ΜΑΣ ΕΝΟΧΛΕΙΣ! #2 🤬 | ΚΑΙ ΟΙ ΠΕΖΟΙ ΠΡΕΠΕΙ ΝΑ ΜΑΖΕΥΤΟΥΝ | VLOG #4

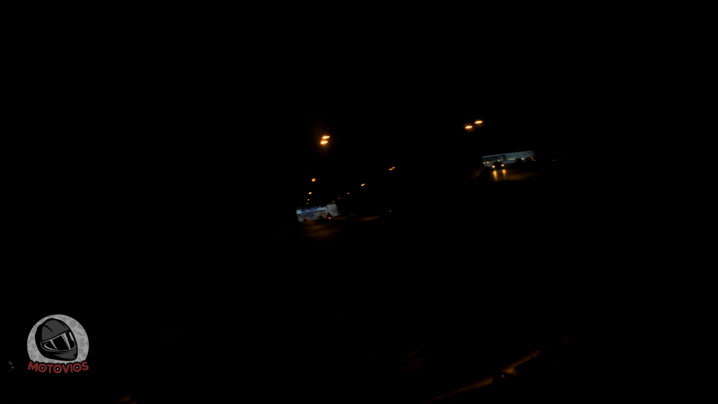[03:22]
σπιτάκια Βγάλε φλάς και μπες Προφανώς θα πρέπει να κόψεις Και να μην σου φύγει το αμάξι ευθεία Ξέρω εγώ Αλλά μην πας αιδιαστικά αργά ρε φίλε Κάθε φορά που πας